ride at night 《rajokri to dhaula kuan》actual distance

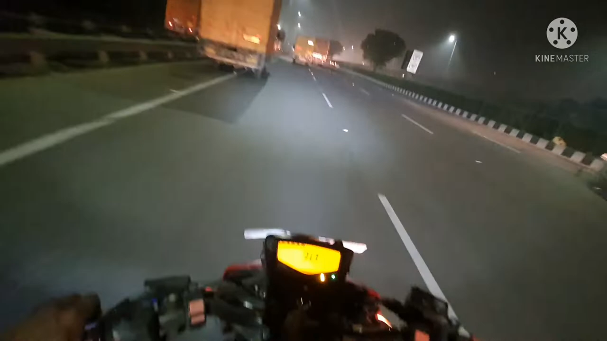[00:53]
तो दोस्तों, जैसे कि आप देख सकते हैं राइड हो गई है स्टार्ट और खाली है बिल्कुल। ये टेम्पो वगैरह का तो आपको पता ही है, ये तो ऑलवेज रहता ही है। चलते हैं, देखते हैं क्या होता है। और चलो मुझे जस्ट मेरी सबसे स्पीड तो आई थिंक 100+ होगी।
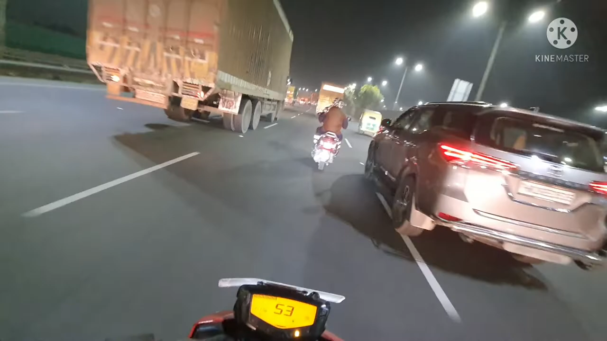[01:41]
तो ऐसा लॉकडाउन आगे देखा है डंपर। और अभी हम थोड़ी देर में घूमने वाला हूँ महिपालपुर के फ्लाईओवर से। अगर आप डिमांड करेंगे कि हाँ मैं महिपालपुर फ्लाईओवर का डिस्टेंस आपको बताऊँ तो प्लीज़ मुझे आप कमेंट में शेयर कर सकते हैं, मैं उसकी एक वीडियो ला सकता हूँ।
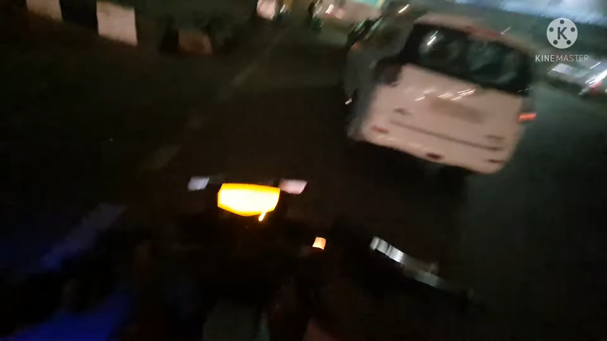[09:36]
तो दोस्तों जैसा कि आप देख सकते हैं हम पहुंच गए हैं ढोला कुआ, और ये सामने है मेट्रो स्टेशन ढोला कुआ का,
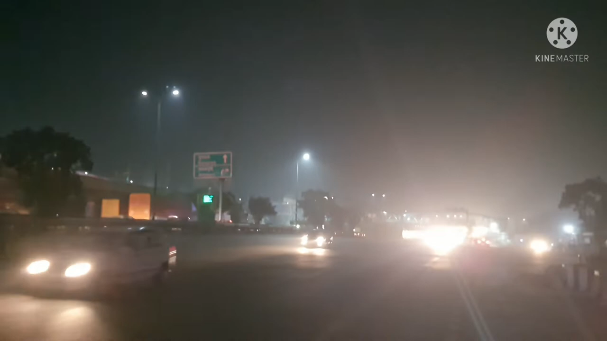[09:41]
हमारे राइट एंड साइड पर ये मिलिट्री इंस्टीट्यूट है।